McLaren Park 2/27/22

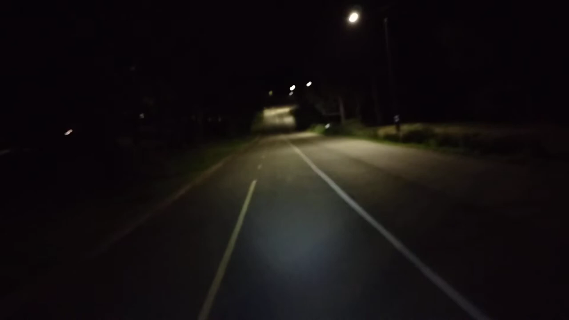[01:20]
They took one side of this road and made it into a luxurious bike lane. Let me try to find the right gear. Well, about 20 minutes ago, I almost got hit by a car that was just doing a right turn into a red light without slowing down, without looking.
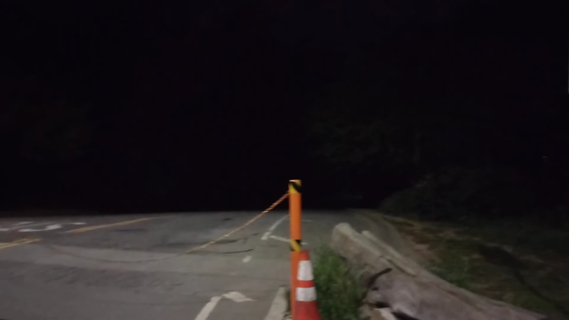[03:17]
You can see it's blocked off. Uh, hope that there are no wild animals or crazy people in here. Anyway, see ya.